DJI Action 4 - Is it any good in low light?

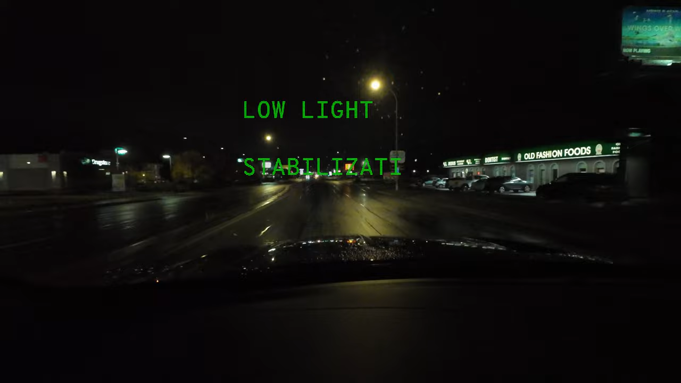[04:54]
probably due to the bigger sensor, and it's also capable of way better stabilization in low light than any other action camera I've seen. In order to get that stabilization though, you need to keep your minimum shutter speed over 200. You'll sacrifice a bit of brightness, but gain a lot of stability, which is a fair trade-off in my opinion.
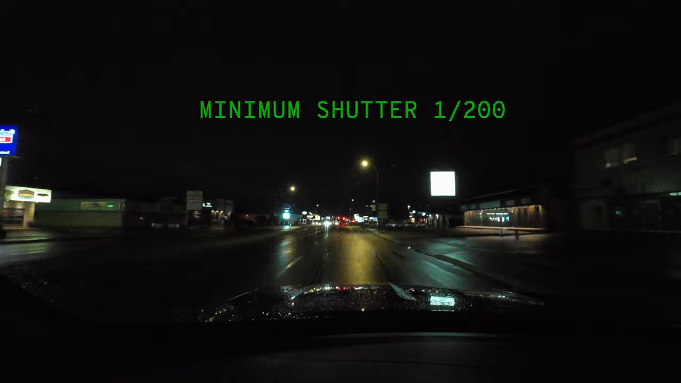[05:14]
So how do I change the noise reduction, ISO, and shutter speed?